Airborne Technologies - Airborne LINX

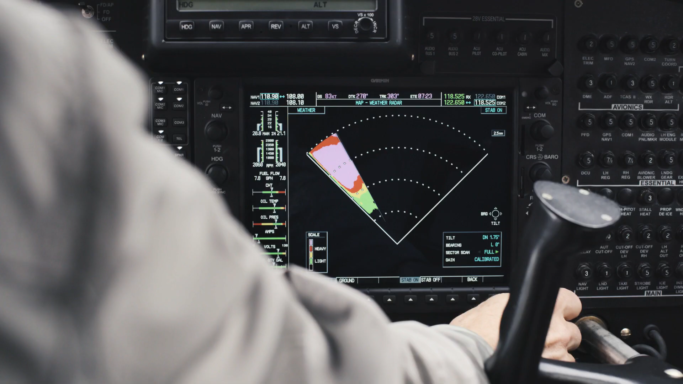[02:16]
Advanced weather radar, radar altimeter and enhanced vision systems to help manage bad weather and low visibility conditions.